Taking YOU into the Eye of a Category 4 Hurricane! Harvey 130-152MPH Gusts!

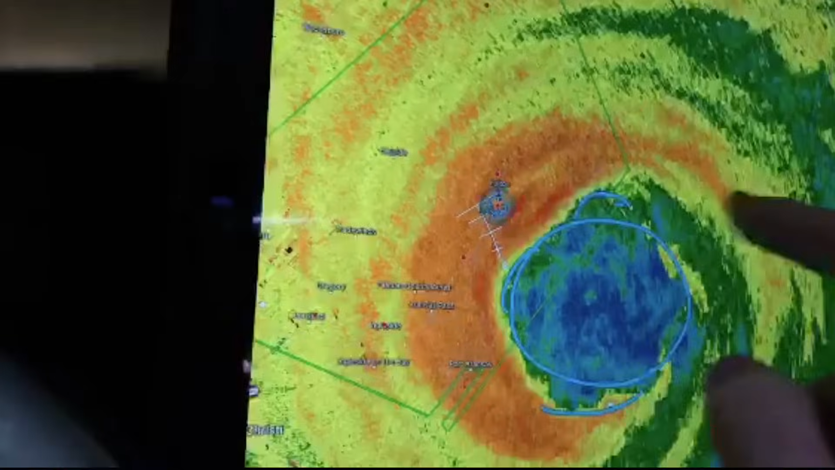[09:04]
And these little things keep pedaling around and swinging around. Look at this thing. This is right now, this is, just to give you an idea, 120 to 145-mile-hour winds in this area right here.